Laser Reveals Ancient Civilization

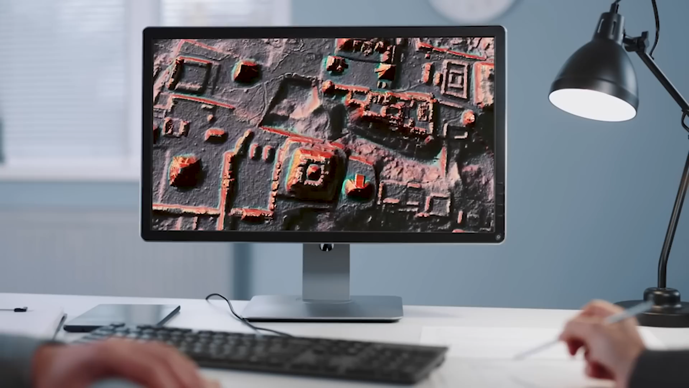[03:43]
This immense survey revealed an unbelievable number of Maya structures. Researchers didn't just find a couple of pyramids and temples,
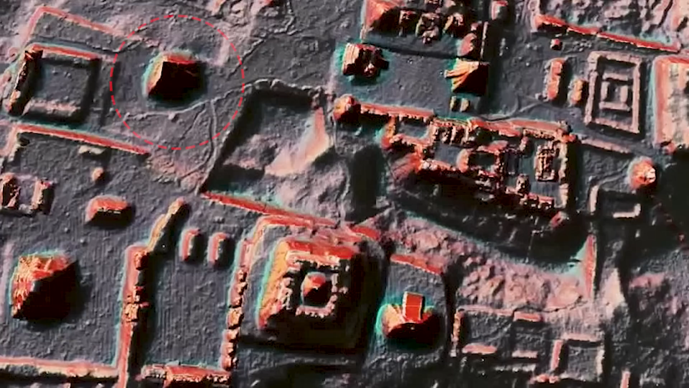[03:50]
some forgotten city streets or a crumbling palace.
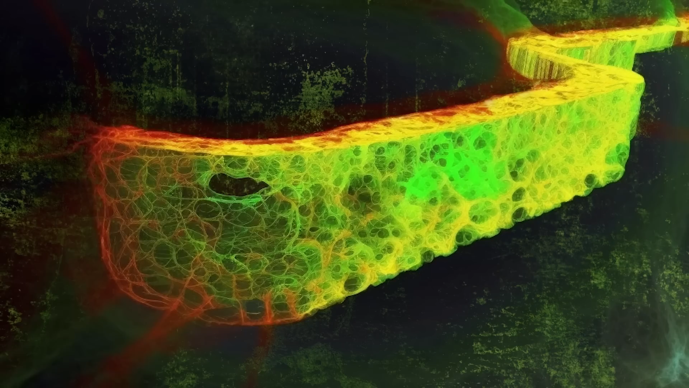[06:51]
They were able to perfectly map the ancient tunnel, but they are still nowhere close to figuring out what the ancient people used it for.